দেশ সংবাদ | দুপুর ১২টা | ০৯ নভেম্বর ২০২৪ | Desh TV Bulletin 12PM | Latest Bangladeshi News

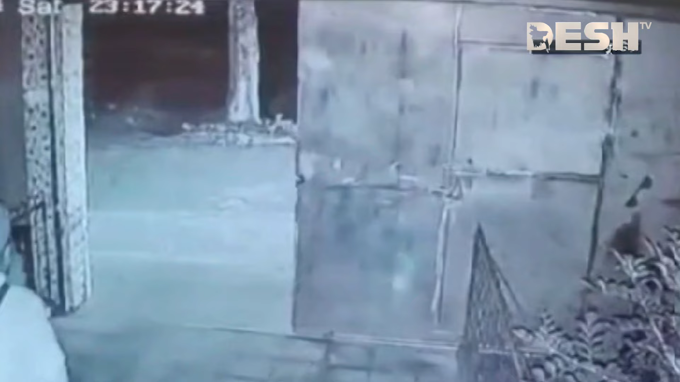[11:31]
গত 2 নভেম্বর শনিবার রাত 9:30 কুষ্টিয়ার দৌলতপুর উপজেলার ফিট ব্যবসায়ী নুরুল ইসলাম তার প্রতিষ্ঠান বন্ধ করে ফিরছিলেন নিজ বাসায়। হঠাৎ 3 জন অস্ত্রধারী সন্ত্রাসী বাসার গেটের
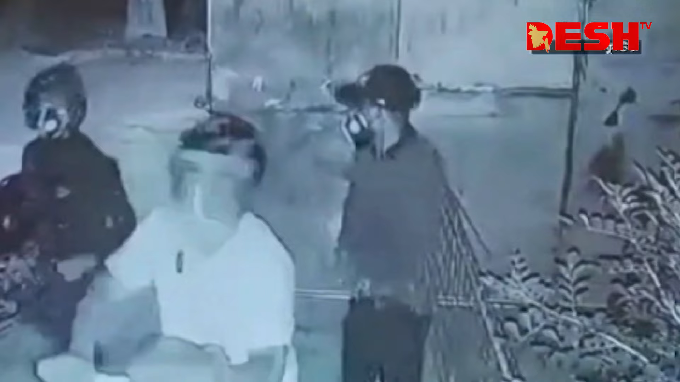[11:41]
মধ্যে প্রবেশ করে অস্ত্রের মুখে জিম্মি করে 5,00,000 টাকা, স্বর্ণের চেইন সহ তার কাছে থাকা জিনিসপত্র ছিনিয়ে নেয়।
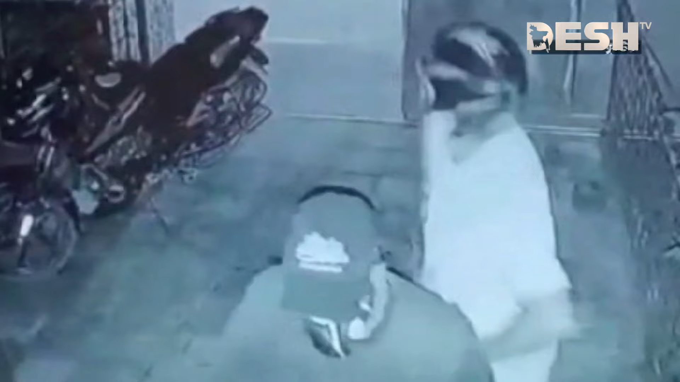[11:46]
তার চিৎকারে বাড়ির ভেতর থেকে স্ত্রী ও মেয়ে বেরিয়ে আসলে তাদের দিকেও তাক করা হয় অস্ত্র,